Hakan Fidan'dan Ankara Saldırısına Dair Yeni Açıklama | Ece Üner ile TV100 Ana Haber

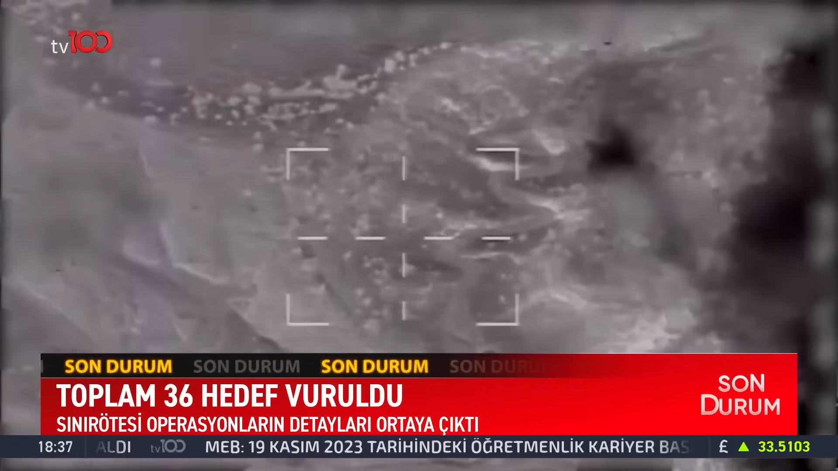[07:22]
Salı akşamı gerçekleştirilen 2. hava harekatının detayları ortaya çıktı. O sınır ötesi harekat içinde adres Irak'ın kuzeyiydi.
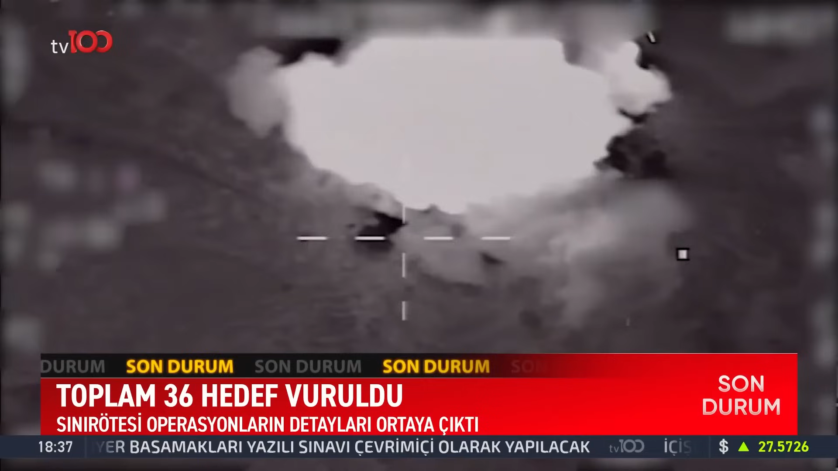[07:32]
Hedefler belirlendi. Savaş uçakları 3 farklı muharep üstten hareket etti. Sınırdan 140 km uzaklıktaki Asos'ta bulunanlar dahil tüm hedefler için aynı anda düğmeye basıldı.